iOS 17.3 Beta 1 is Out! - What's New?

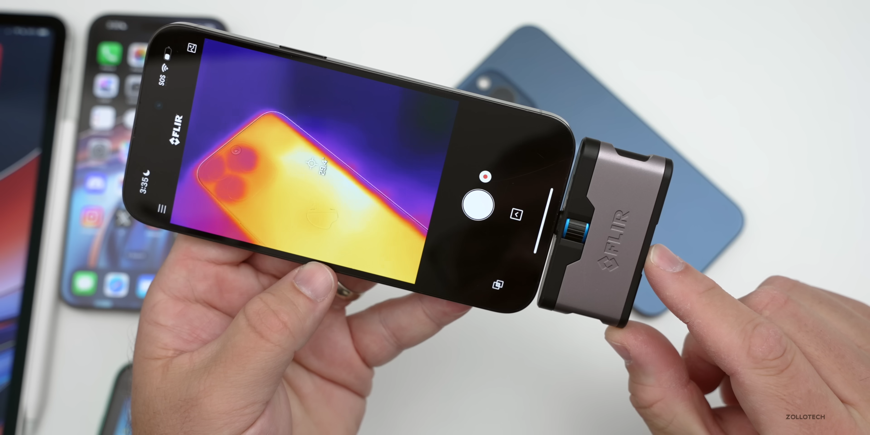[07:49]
We have about 29.5 to about 30 degrees Celsius. And as far as Fahrenheit in the same area, about 85 to 86 degrees Fahrenheit. So pretty good overall. That's nice and cool to the touch.